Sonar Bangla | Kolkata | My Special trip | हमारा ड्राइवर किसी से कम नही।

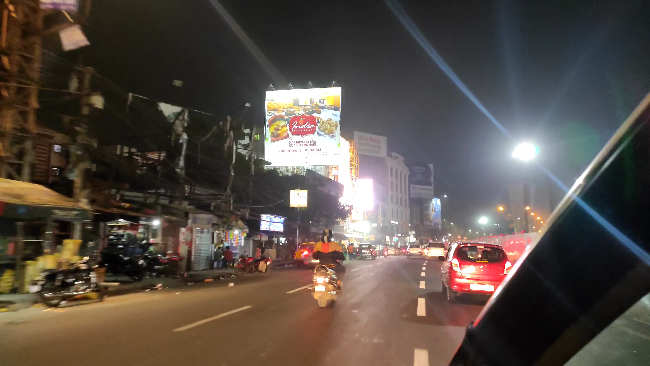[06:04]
अभी देखो भैया ये है कलकत्ता ना भैया, अरे दिखाई एक बार फेयर देख लीजिए सर।